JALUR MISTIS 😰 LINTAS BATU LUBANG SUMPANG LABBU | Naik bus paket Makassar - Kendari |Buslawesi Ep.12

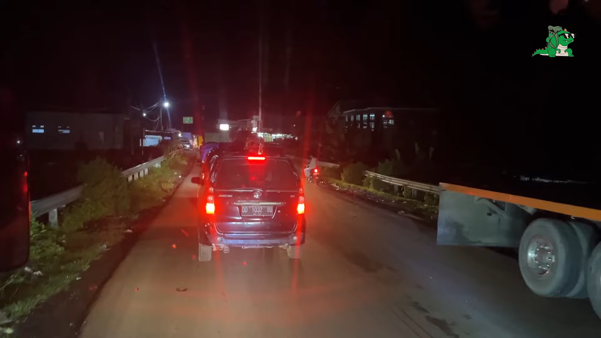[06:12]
Pas jalur urutan macet tuh pak. Macet nih, macet. Lurus Kabupaten Boni, kanan ke Laia.
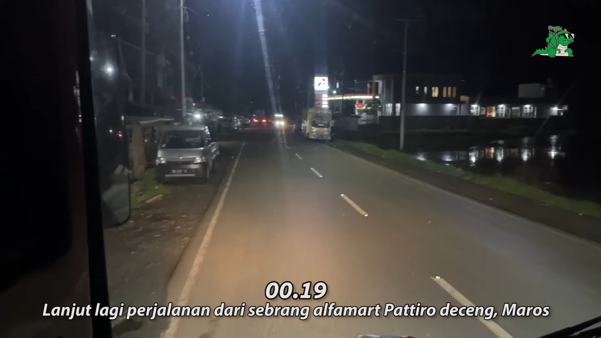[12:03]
Bantaris apa kayaknya lanjut lagi kita perjalanan setelah isi solar sendiri. Ini ada Cambal, ada SPBU Cambal. Masuk sini juga ternyata.
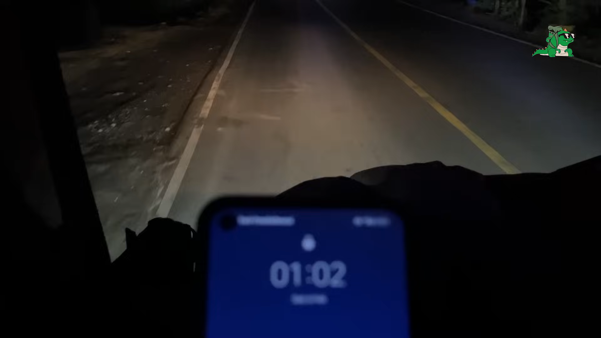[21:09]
Jam 1 lewat 2 menit sudah di Puskesmas Malawa.
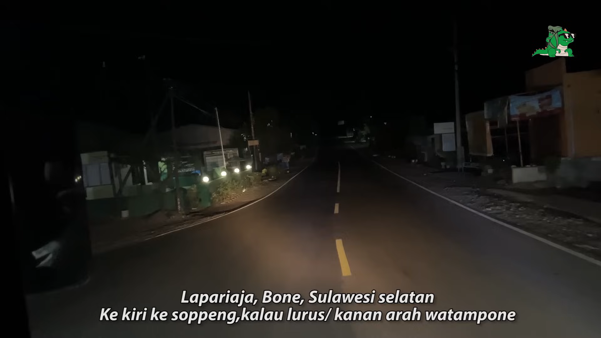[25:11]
Ya, ibu kota Kabupaten Boni. Nah, ini sekarang kita di jalan poros Lepanggeng Watampone.
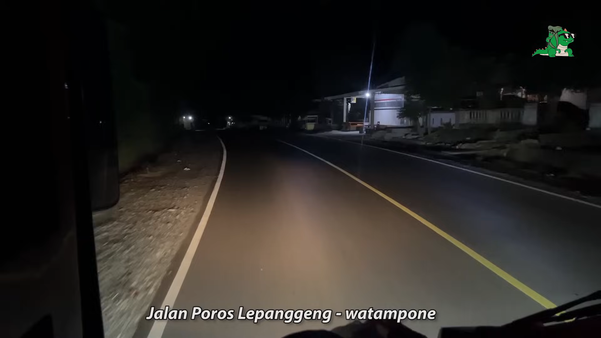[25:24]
Kalau yang tadi kan jalan poros Maros Songkeng, yang sekarang Lepanggeng Watampone.
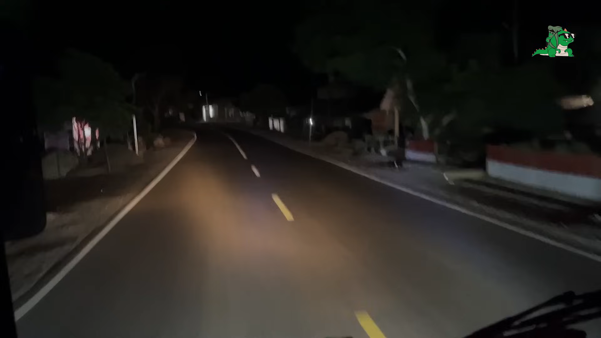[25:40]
Lalu ke kanan ke Sinjai,
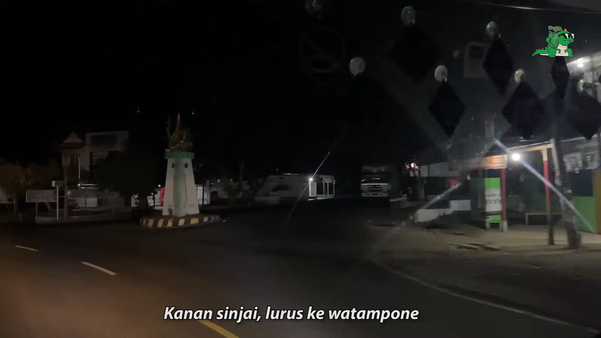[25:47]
kita lurus ke arah Watampone, ke Sinjai itu.
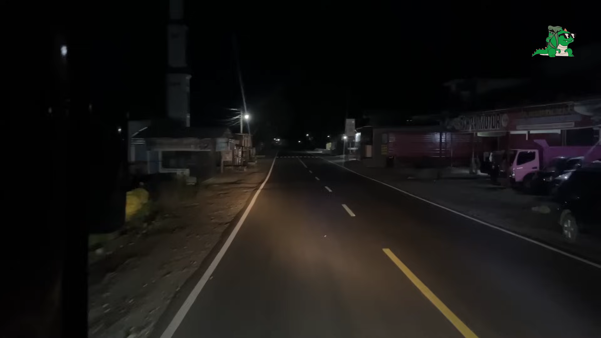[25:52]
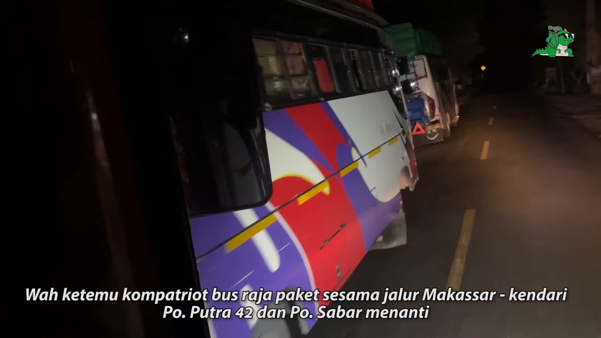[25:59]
Sama PO Putra 42 sama Sabar Menanti.
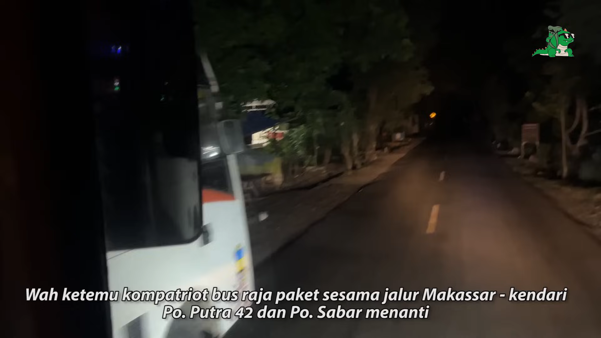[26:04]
Itu dia jalan lebih dulu tadi.
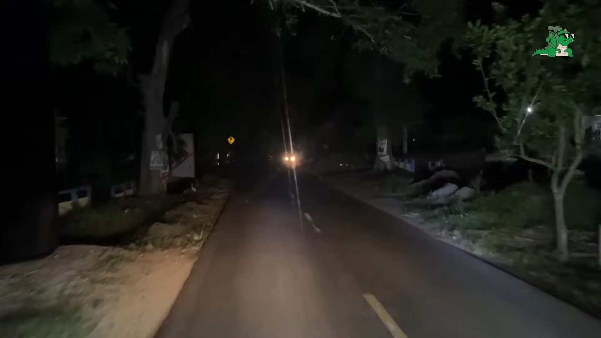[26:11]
Ternyata barengannya sesama bus penumpang paket Makassar Kendari.
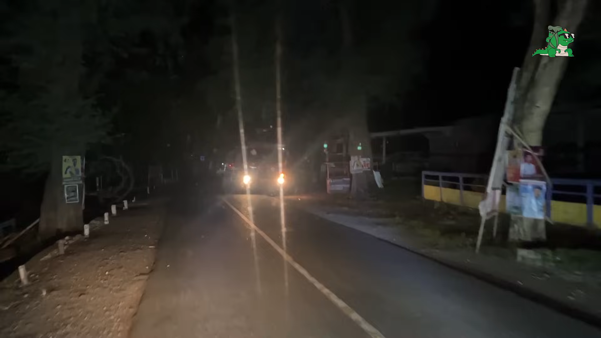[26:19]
By the way, pohon di sini gede-gede banget ya. Daerah Likureng.